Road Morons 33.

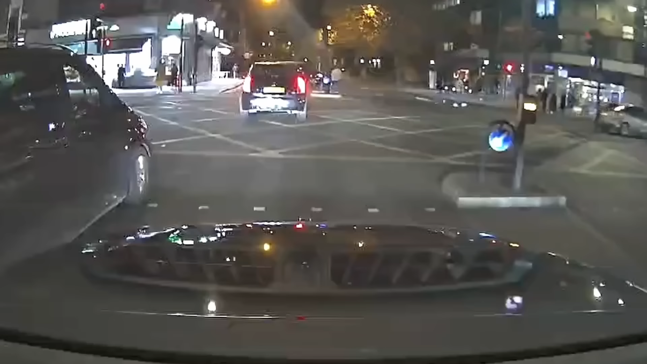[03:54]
That there, ladies and gentlemen, is the human equivalent of a wheelbarrow that hasn't got a wheel. Got this clip here from Mo going through his green light.
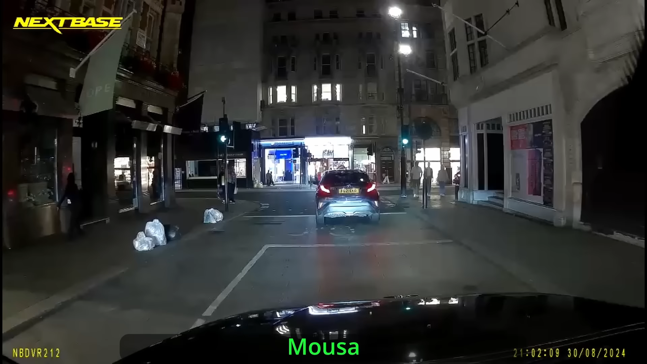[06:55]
Okay, so you've got this clip here from Moosa and everyone's going through their green light but another idiot's coming through their red light from the right.
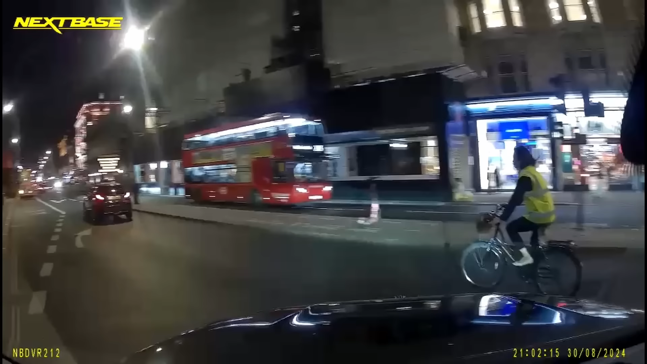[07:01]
Oxygen thief on two wheels there. Does she steal so much oxygen she should carry an house plant round with her?
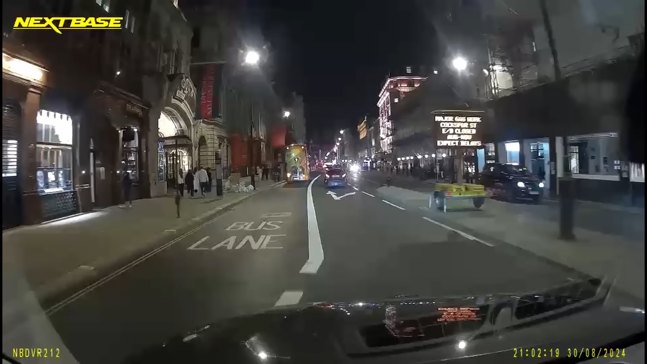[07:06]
Okay, so here's another typical scene what you see in London all day, every day.
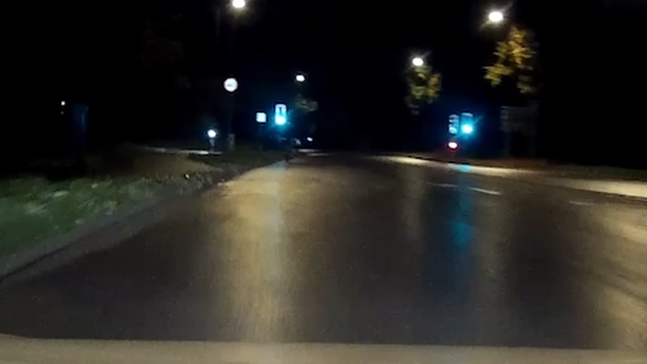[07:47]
Got this clip here from Muzzy Fuzzy. Going up this dark road.
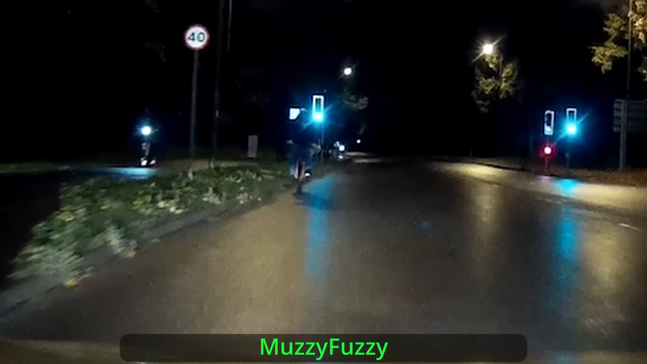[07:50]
Look what's coming towards him. This idiot here. No lights. Wrong side of the road. Paralysed from the neck up. Sort of bloke that never boils an egg because he'd burn the water. Got another little clip here from Moosa.
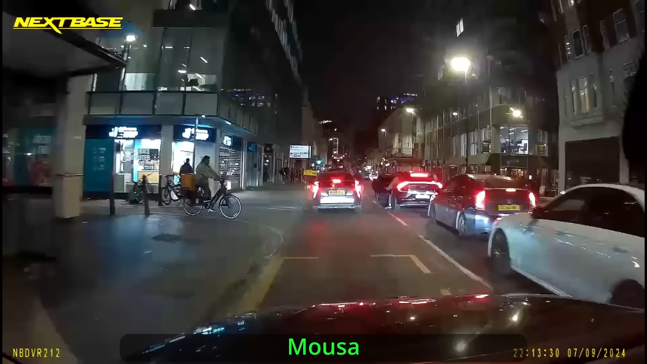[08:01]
Just going down this row of traffic. But what's coming towards him on this side of the road? Deliveroo, dummeroo rider. Now what amazes me by some miracle of nature that moron managed to beat 200,000 other sperm tadpoles.